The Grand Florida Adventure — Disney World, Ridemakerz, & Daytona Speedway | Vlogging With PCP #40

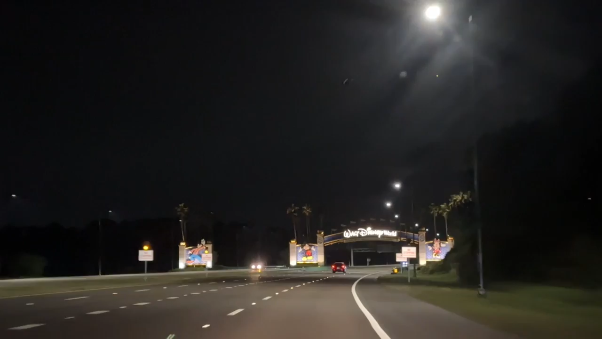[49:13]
No. Well, coming this way out, yes, but we've never seen the sign.